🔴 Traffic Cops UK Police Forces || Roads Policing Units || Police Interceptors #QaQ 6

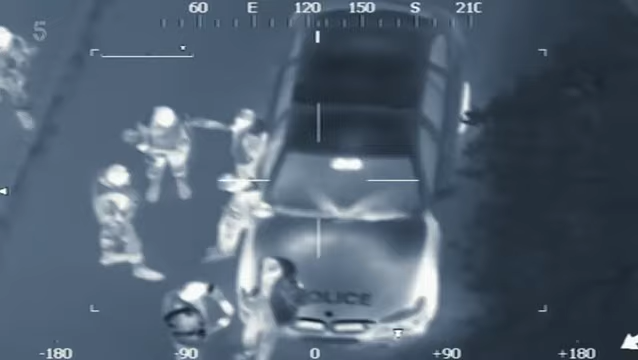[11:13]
The four suspects are all teenagers. We've got four detained, only outstanding. There's one outstanding, and they all secure.
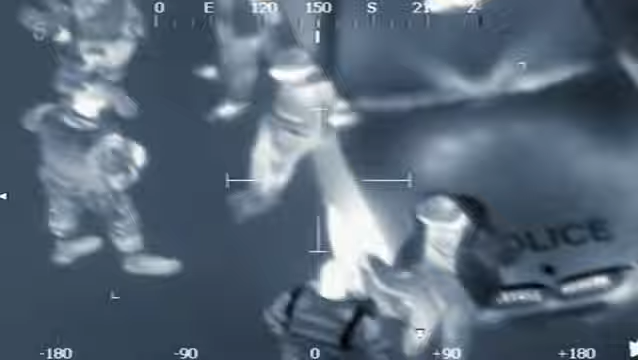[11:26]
We're going to try and find the other one. Moments later, the police helicopter spots another heat signature.
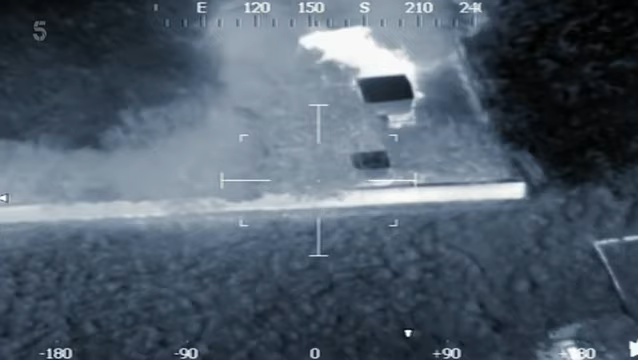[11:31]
I've got this other person, I think. So the dog handler walked towards the farm in the church.
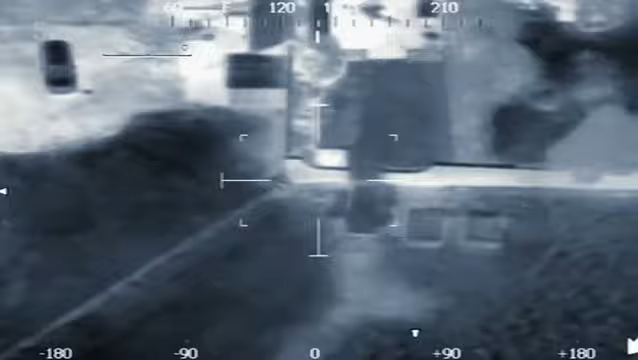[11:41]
Go through that gate on the left and turn immediately right, and there's some trees. I think he's in those trees. Go across the garden. Is there a fence?
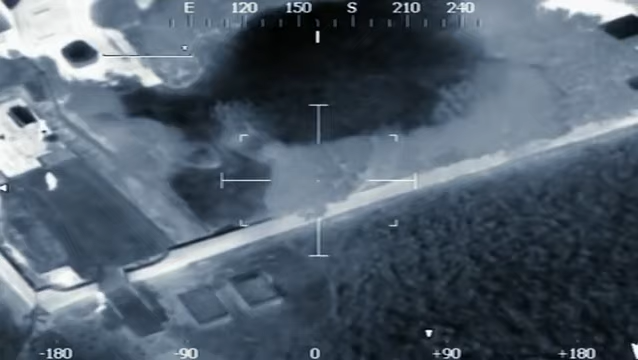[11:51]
Is it a separate garden? Go across that fence. The heat source we saw in the trees is those trees just to your right.
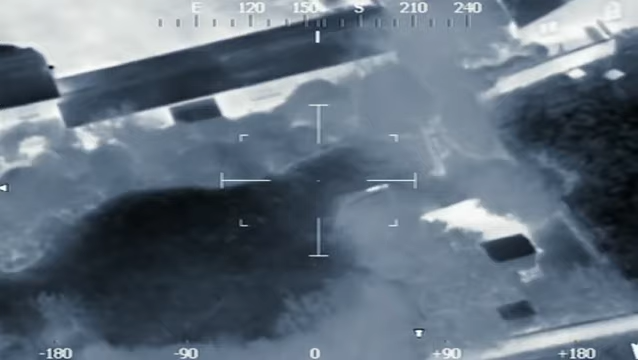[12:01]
Please stop coming in! Get off!
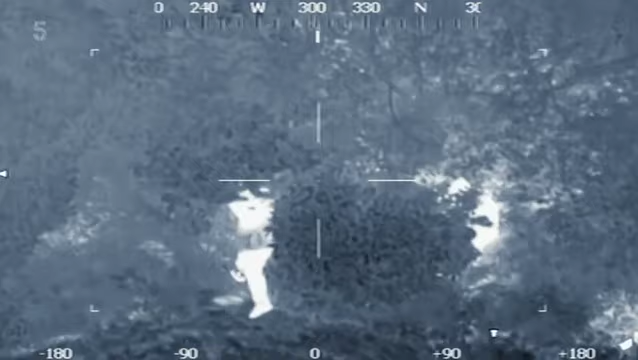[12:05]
Put your arms out!
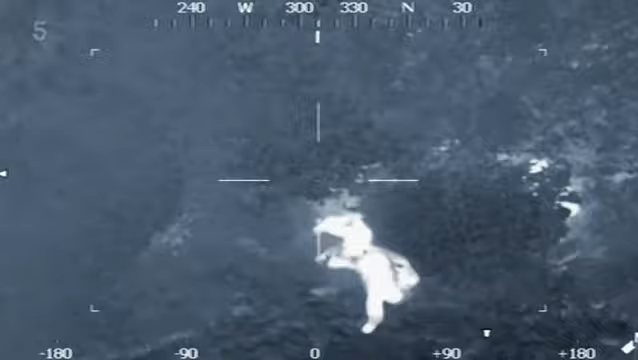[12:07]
Fifth one detained. Right, listen, if you make any sort of movements, mate, you get it.
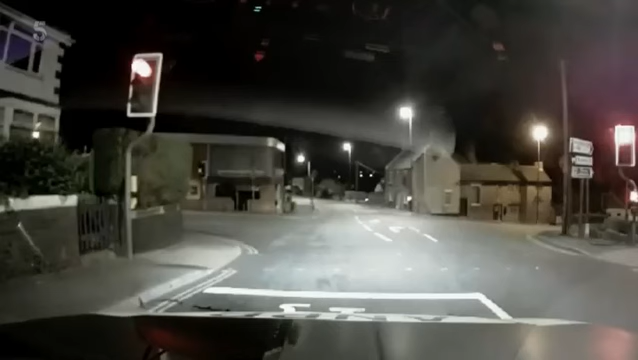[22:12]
That's just past me, a bit of about 60 miles an hour.